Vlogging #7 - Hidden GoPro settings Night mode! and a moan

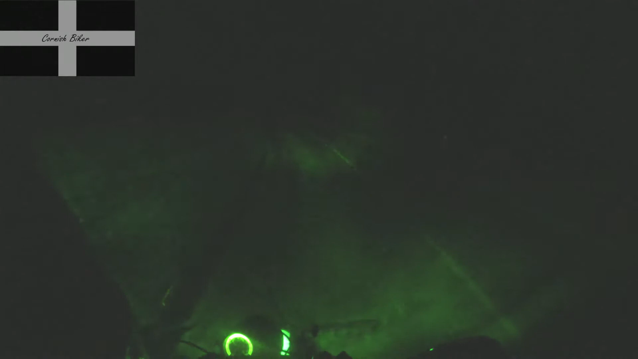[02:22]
And actually pay attention.
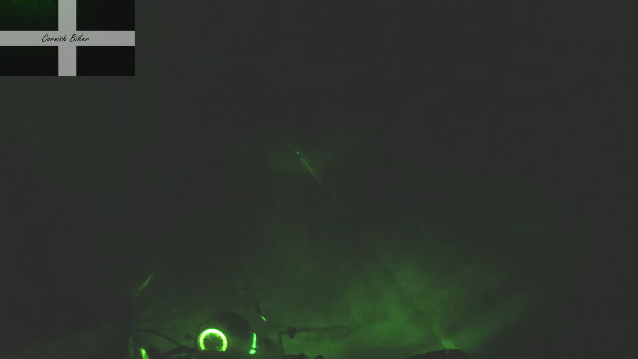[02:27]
Now, I know it's not bright, but you should be able to see a pulsating light in front of you.
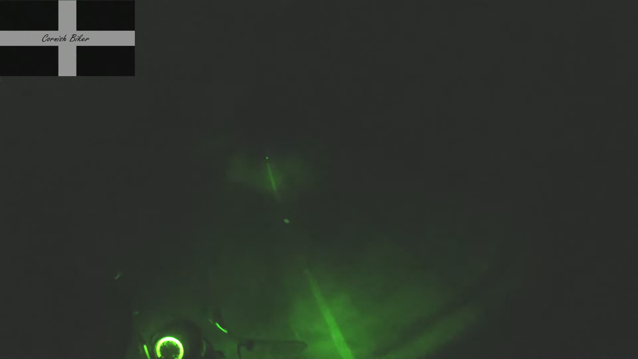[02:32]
It's a completely different colour. People are just so fucking blasé and just don't care in the little boxes.
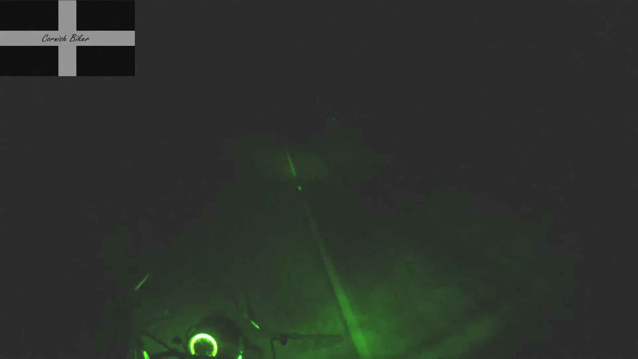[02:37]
Yep, well done.
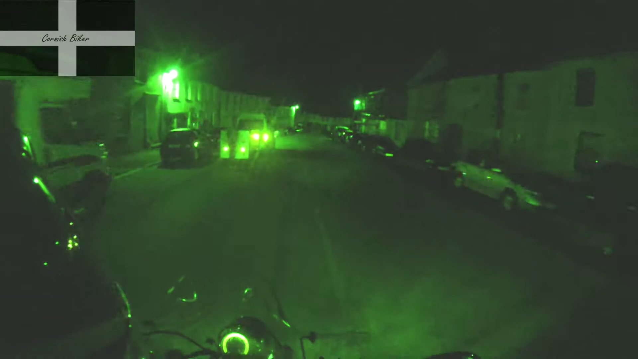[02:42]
There's someone on the road trying to drive past where you've illegally parked. If your park anywhere's on.
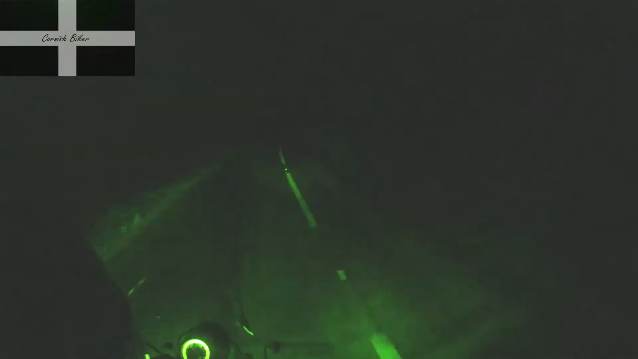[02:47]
I'm not going to go fast, mate. If you want to go round, just go round.
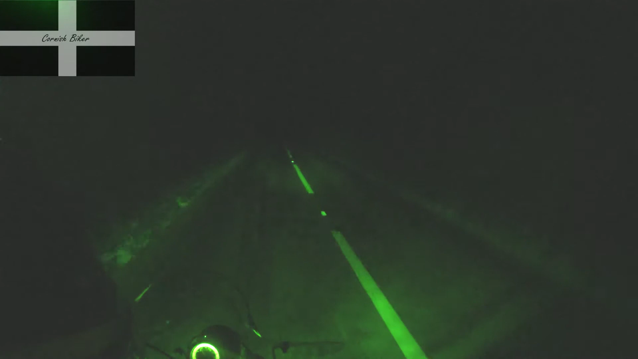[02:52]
More of it, fuck's sake. There's just mud everywhere.
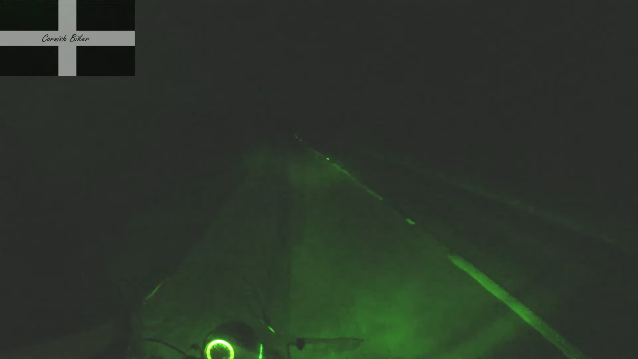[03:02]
Go on then.
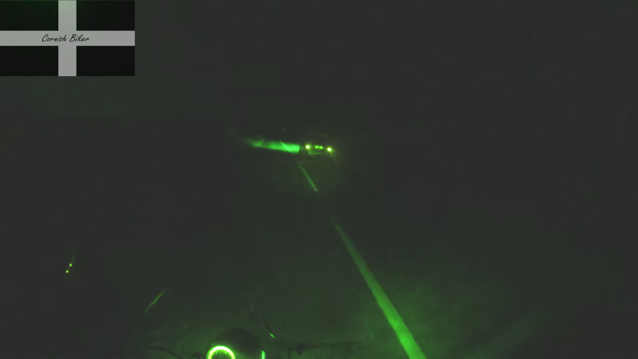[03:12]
Not bad. Dickhead. Another one. Cheers, mate!
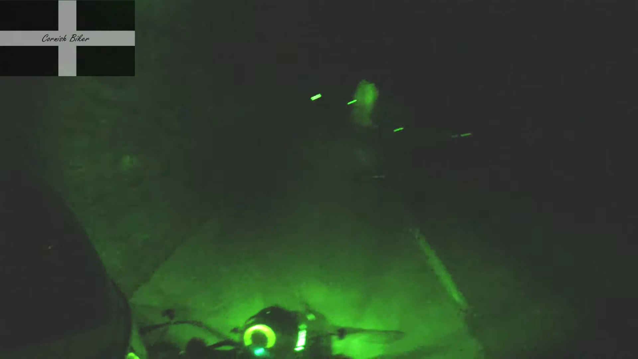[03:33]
Give him a little friendly flash with a headlight. And a car up my arse. I'm guessing L plates don't mean much to these people.
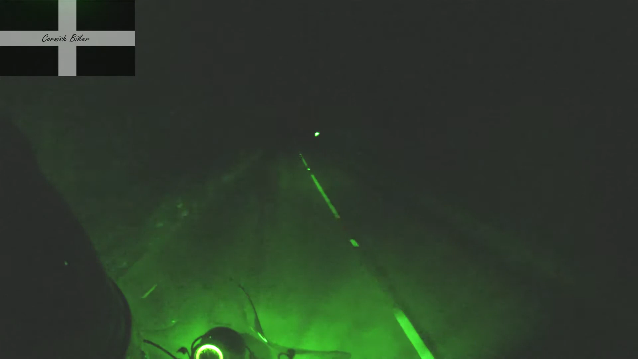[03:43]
My legs are cold. I should have listened to the girlfriend and put on my leather trousers instead of the denim.
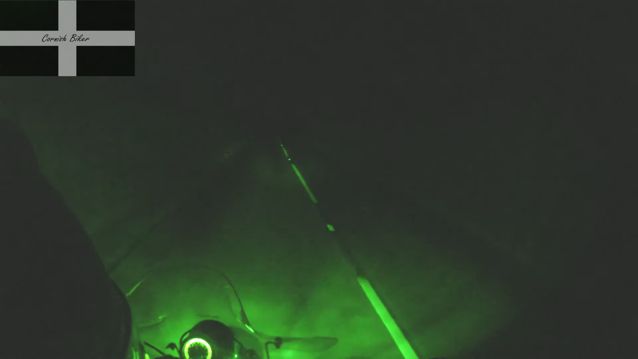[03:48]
It didn't feel that cold. I got out the house. Ah! I'll be right. Now I'm really cold. I have a cold wee wee. If you're going to set up my arse, at least buy me dinner first.
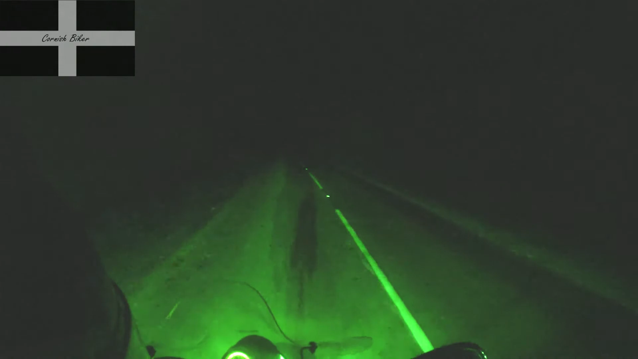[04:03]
Jesus. Another one. Jesus, the amount of cars that are just driving full beam, like, oh, no, no, no, no, no, no. Oh, no, no. I'm a rich lawyer.
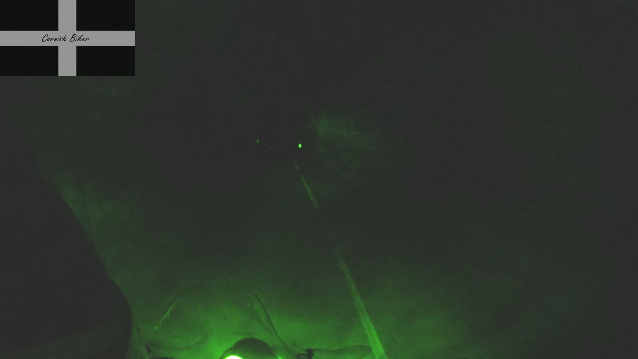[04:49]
£40 an hour. Slow down for this horrible corner. The one full of gravel and shit and ice and
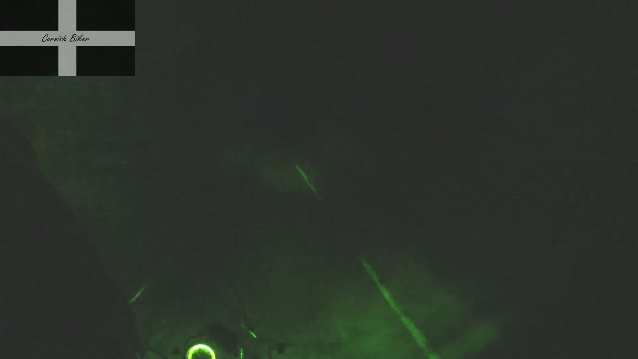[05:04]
And now it's got even fucking loose stuff all over it as well. Joy. All that.